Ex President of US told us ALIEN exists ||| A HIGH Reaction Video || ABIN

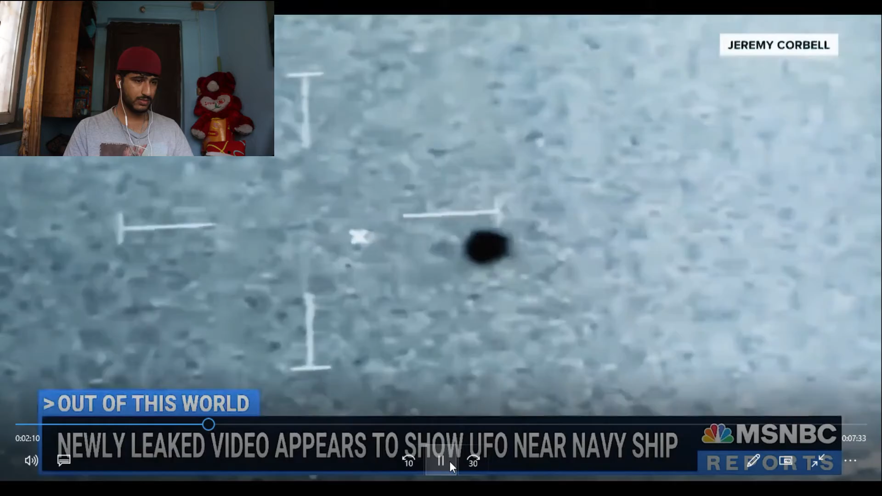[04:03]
The video shows a dark object moving across the sky near a stealth ship off San Diego before suddenly veering into the water.
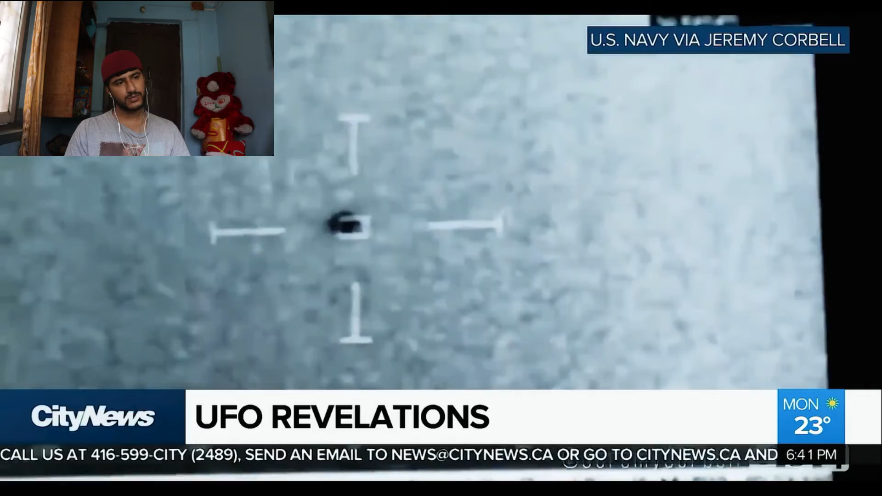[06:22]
Hovering and then disappearing into the waters of the Pacific Ocean. Now, it was night and dark outside. We're looking at thermal video here. It's been reported that as many as 14 of these spheres surrounded the Omaha and were detected by the ship's sensors as well.